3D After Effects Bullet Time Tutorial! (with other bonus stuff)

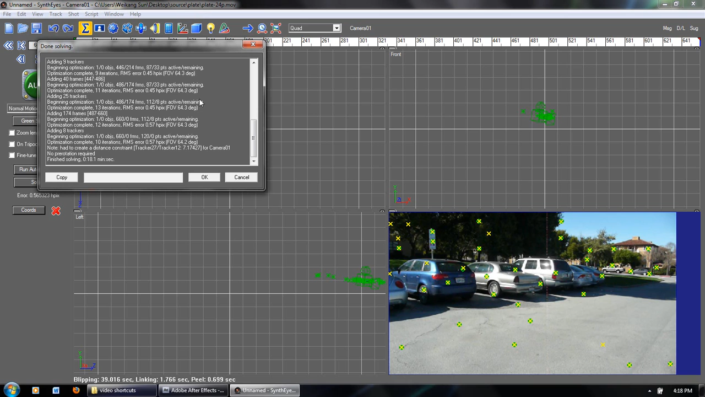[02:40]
It took about 18 seconds to finish calculating all the points and making all the 3D calculations.
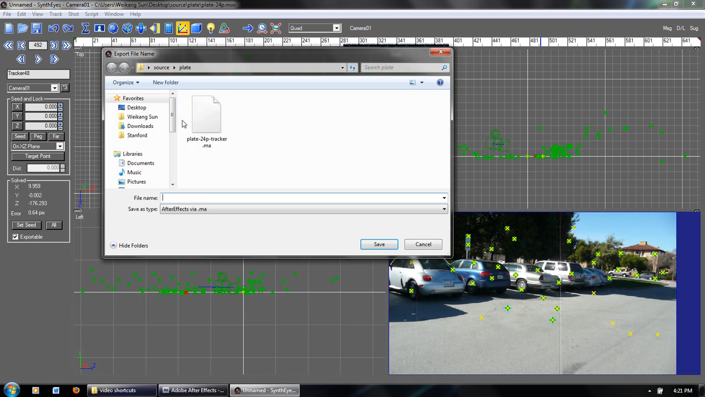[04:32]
And then we can go ahead and call this 2, Save. And all this is good. And press OK.
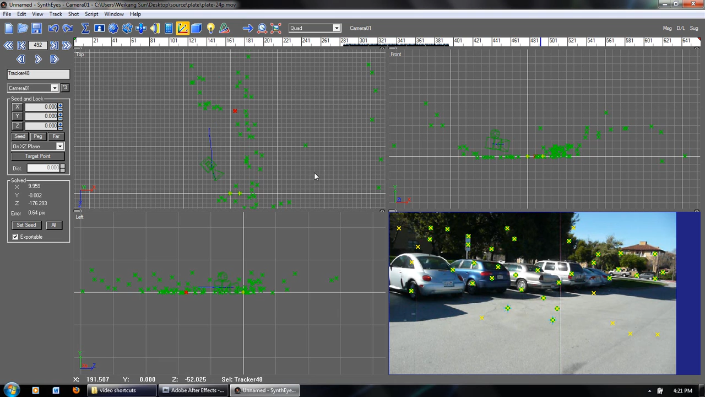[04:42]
And now it's done saving. Now we can move into After Effects. So here we are in After Effects.